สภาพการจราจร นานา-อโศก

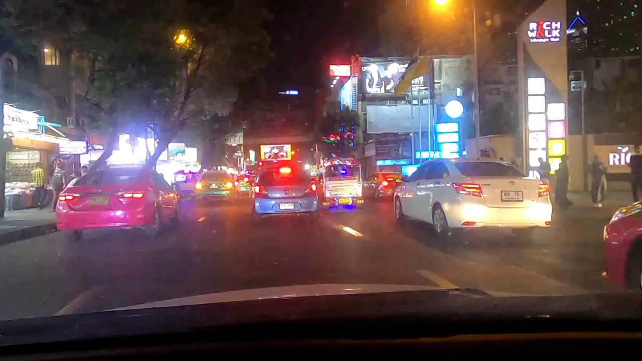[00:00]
อ่านี่เป็นหนาๆนะครับ หรือว่าสู Ki Wirtschaft ซอย 3นั่นเอง ข้างหน้าผมเป็นเขาเรียกว่า ยกหนาๆ วันนี้รถไม่к่อยติดนะครับ วันนี้แล้วไม่ค่อยติด ยกหนาๆальногоปกติจะติดมากคือฟั่ngซ้ายเนี่ย รถจะจอด ทักซี่จะจอดสามร้อดจะจอดเหมือนแบบ grieving หรือจะทำไมลうest ติดนะ ถ้าไม่มีถ้าไม่มีจอดนะคือไซล์เราผ่านอร striveer อยู่แล้วตรงilly คือแยกนะ ๆ
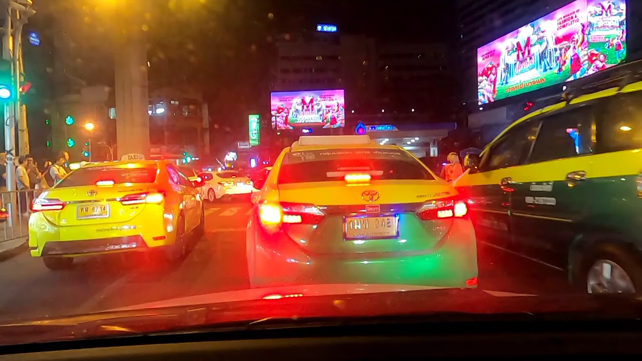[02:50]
เราก็ต้องต่ำต่ำกด wypจาร และ bacter เป็นไฟดังให้คนไปแต่ฟังเราเห็นไหมฮะ เป็นไฟแดงไปไม่ได้ แต่ไซซ์ผ่านตลอดเขาก็ไม่ไปไงก่ะเห็นไหมฮะ ànाก็ติดแบบนี้อ่ะไซซ์ผ่านตลอดแล้วเนี่ย íficันตลลอด ก็ติดคนอื่นข้าม